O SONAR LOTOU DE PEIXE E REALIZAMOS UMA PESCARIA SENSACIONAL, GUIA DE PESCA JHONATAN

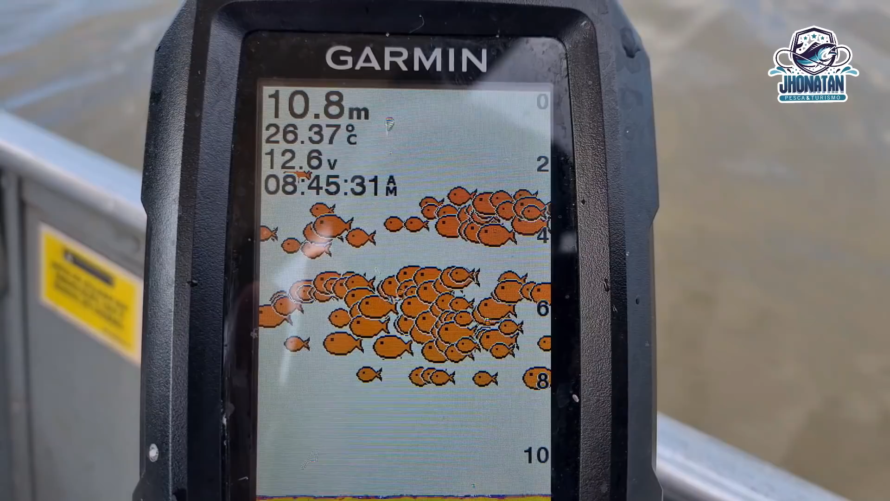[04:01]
On screen: depth 10.8 m, water 26.37°C
Mais uma vez ó Estamos pescando aí ó A 11 metros praticamente de profundidade Água com 26 graus aí Bateria aí a 12 volts E agora é 8 e 40 da manhã
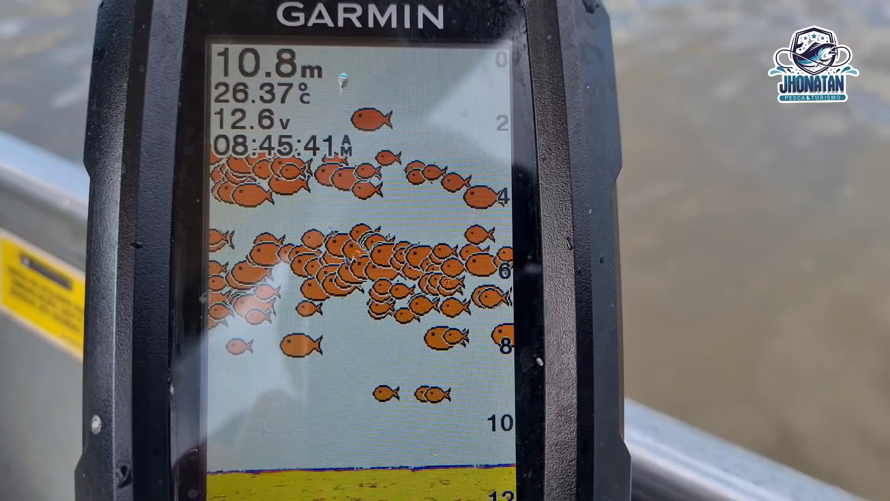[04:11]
On screen: depth 10.8 m, water 26.37°C
Olha aí ó Quanto peixe está aparecendo galera Cardume muito grande A gente está pescando sozinho aqui nesse cardume hoje Isso aí é muito bom também né Porque a gente consegue fazer as
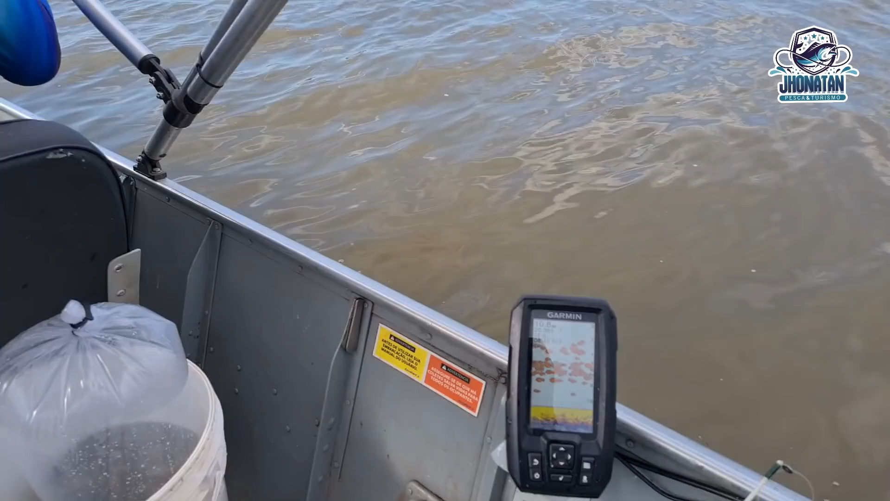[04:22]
capturas Depois a corvina vem diretamente só na nossa embarcação Mas quando o cardume é grande também Encostam bastante gente E todo mundo pega né Estamos aí Vamos continuar a nossa grande pescaria